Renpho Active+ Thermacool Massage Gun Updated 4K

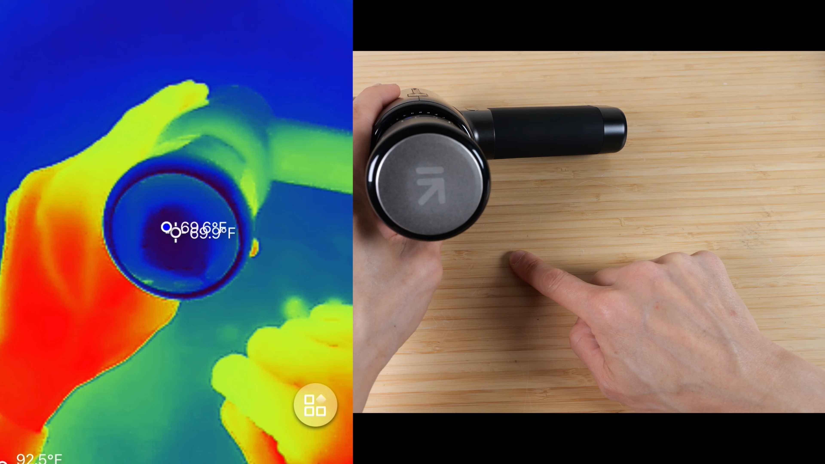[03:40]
I'll turn it up to the coolest setting, and we can observe it cool down dramatically.
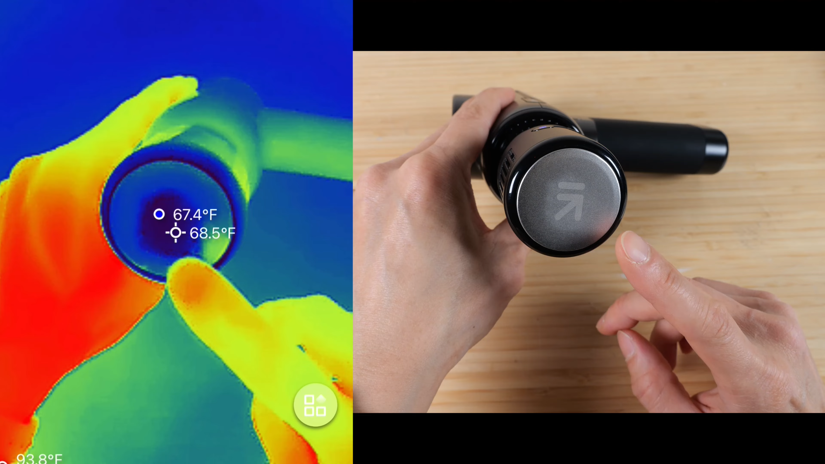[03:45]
Ambient temperature is 77.1, but the center has cooled down to about 70, and it's dropping still.
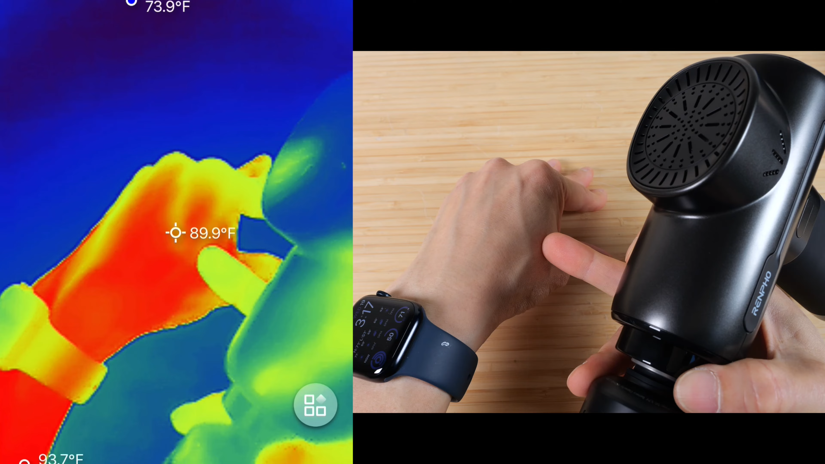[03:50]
On screen: spot 89.9°F
It has reached 68 degrees. I'm gonna touch it. It feels icy. If I apply it to my hand, which is 89 degrees right now, let's see what happens. Feels cool to the touch. Let's change it to the heat setting.
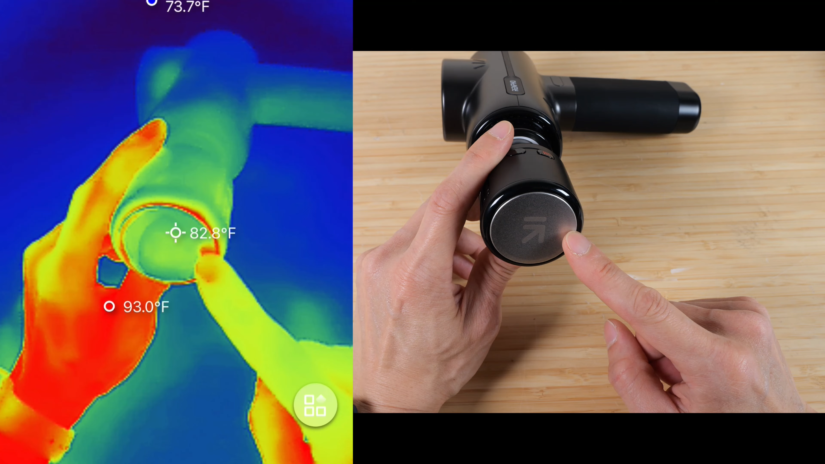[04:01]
On screen: spot 82.8°F
The reading on the thermal camera is slightly inaccurate because this is a metallic surface. You see how if I put my hand over this, it reflects my finger's heat.
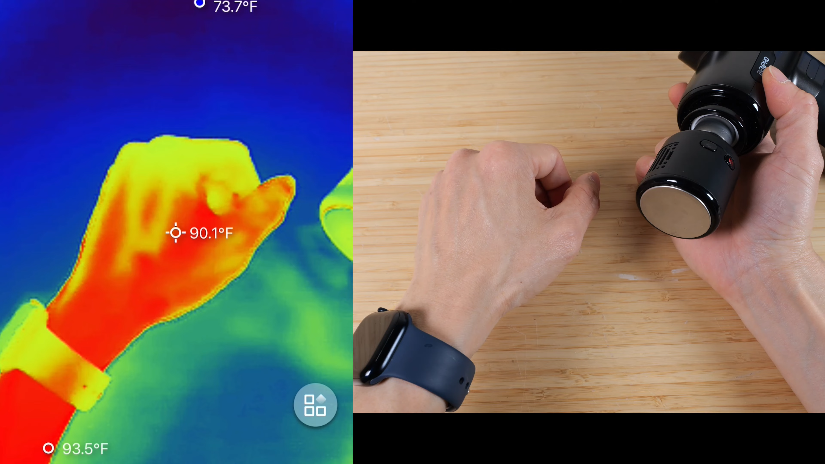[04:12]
On screen: spot 90.1°F
This is just reading the heat off of something else. Let me apply it to my hand instead.
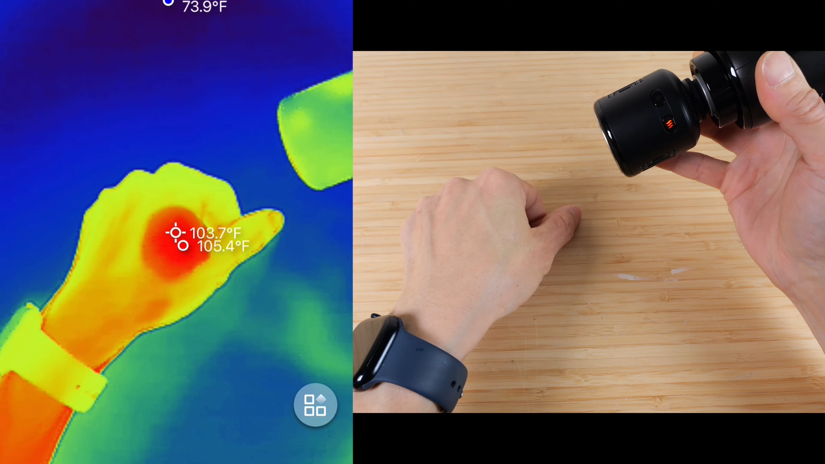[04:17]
On screen: spot 103.7°F
89 degrees. I can put that on there.
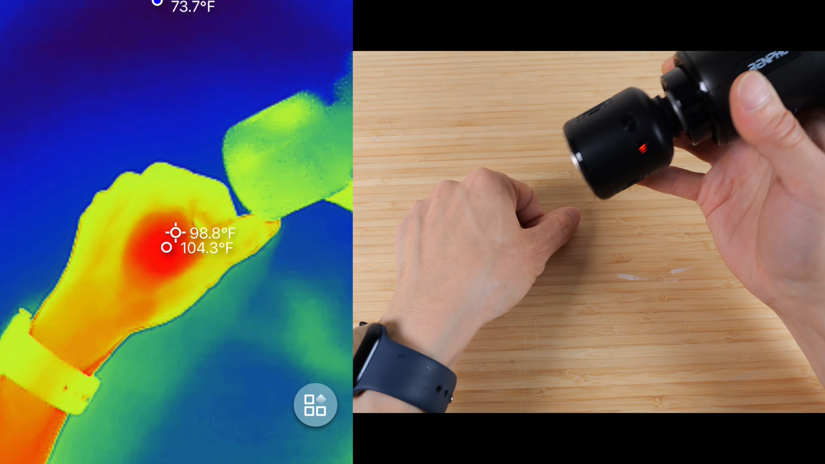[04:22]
On screen: spot 98.8°F, max 104.3°F
It feels rather warm, and it reaches about 102. Definitely feels warmer. 105 now. There, 106. But the controls is on the massage head, so you actually have to turn it off first, and then change the controls to cool if you want.
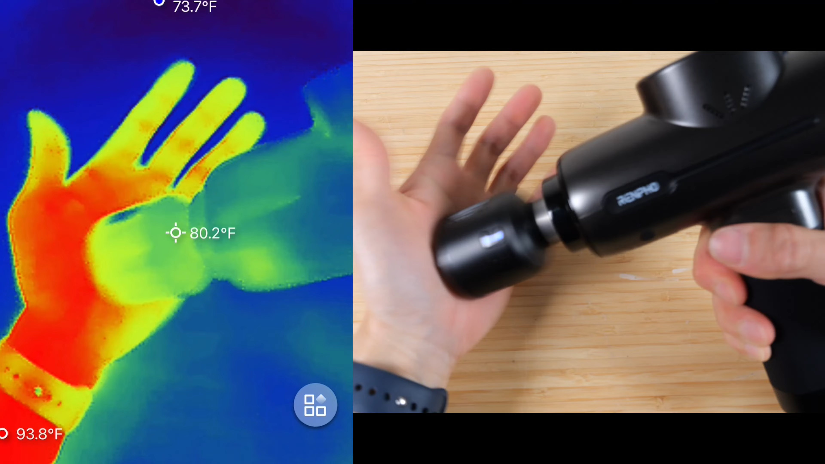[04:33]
On screen: spot 80.2°F, max 93.8°F, min 73.7°F
And you can restart the gun and apply it to wherever that's needed again.
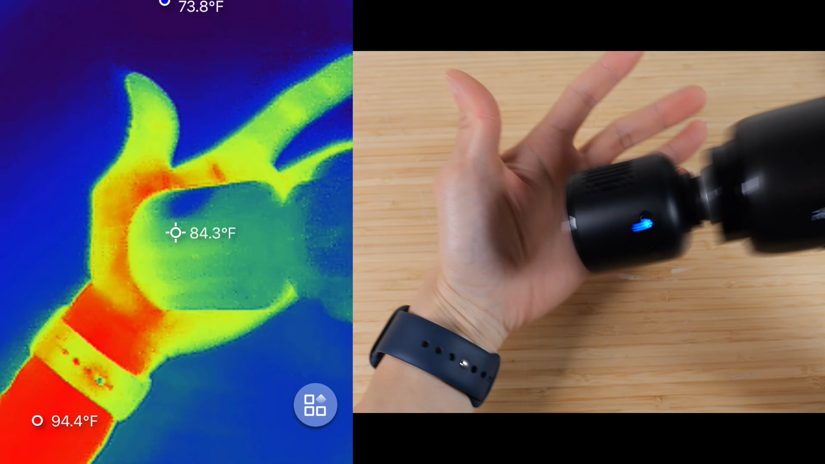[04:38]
On screen: spot 84.3°F
See that spot on my hand? 83.
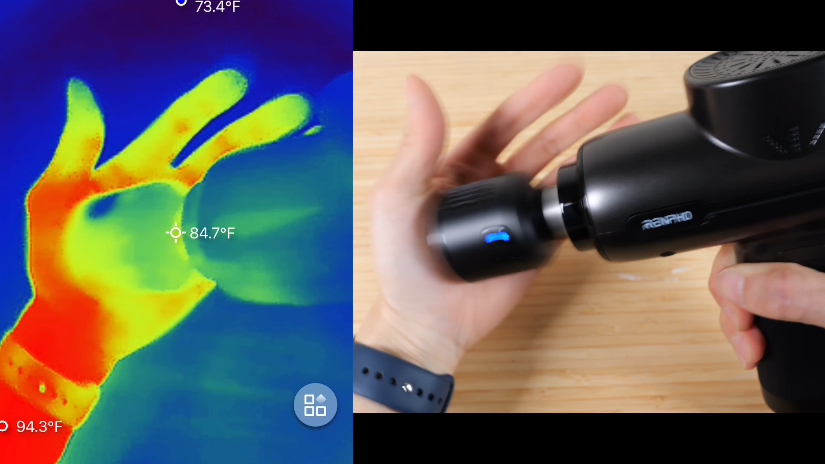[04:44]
On screen: spot 84.7°F
81. Definitely feels cool to the touch.